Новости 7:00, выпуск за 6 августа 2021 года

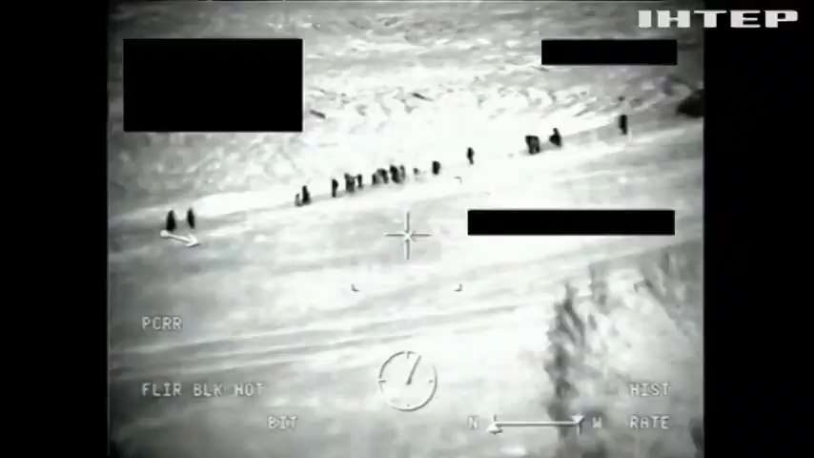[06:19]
Лише подивіться на ці вервиці людей.
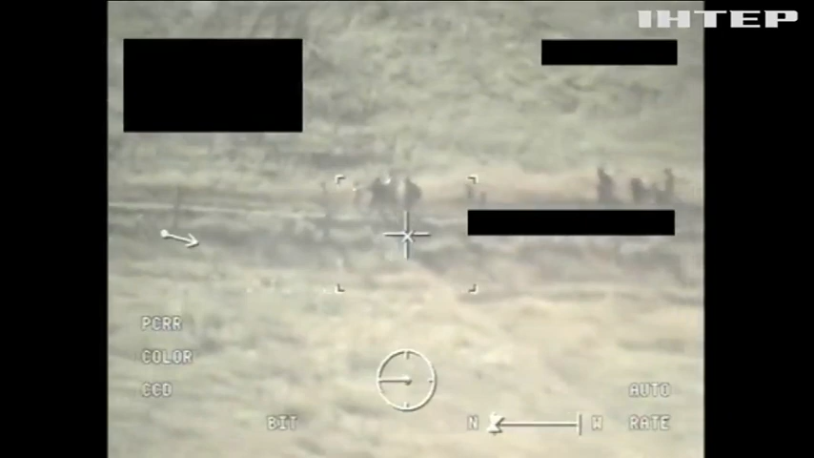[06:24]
Під покровом ночі вони переходять з білоруської території на Литовську.